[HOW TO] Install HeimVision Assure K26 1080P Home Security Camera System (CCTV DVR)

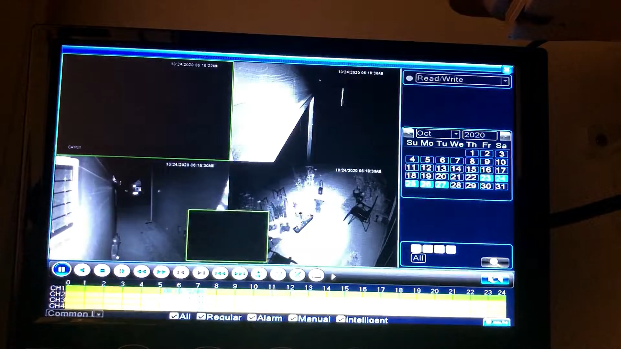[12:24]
And then you can look at all the footage from those days. And it will just it'll allow you to pick a time of that day. And watch the footage. You can also just watch one camera if you want. And go into one single camera and then hit playback and turn off these other channels and go to a day.
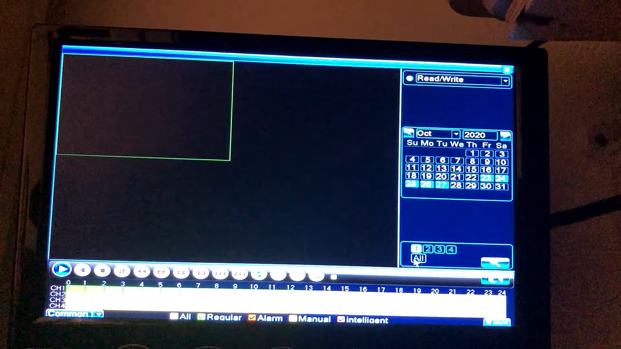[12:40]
So here's the playback from October 25th a few days ago at 340 p.m.
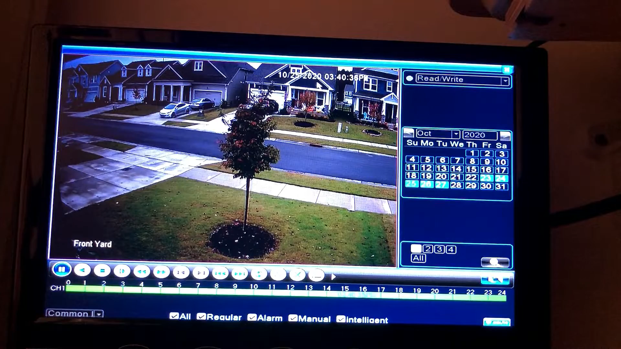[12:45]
Here's the night vision.
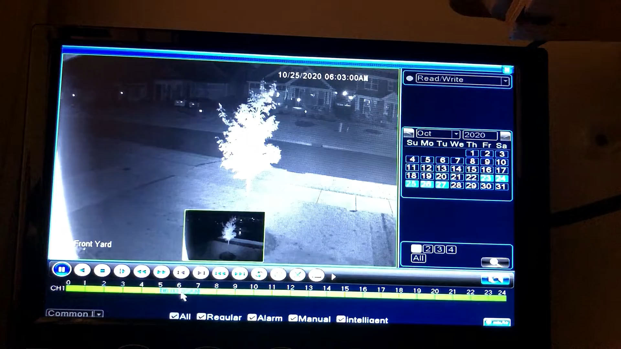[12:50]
And it's really like I said pretty easy to use. Right now I have a one terabyte hard drive in the system. And it's been recording for five days.
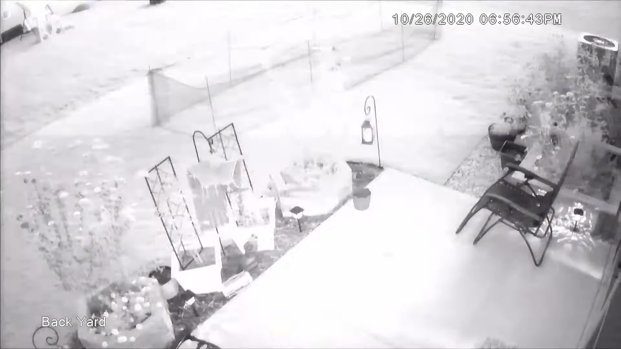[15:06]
So as you can see right there it just switches to night vision.
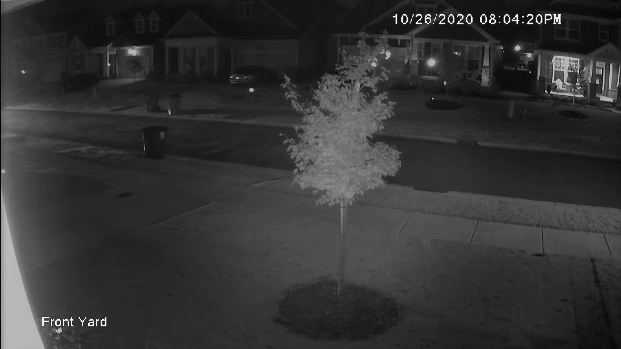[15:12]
And here's another night vision clip of a car driving by the front of my house. As you can see pretty clearly you can tell it's a vehicle. You can probably figure out what make and model it was based on this as well.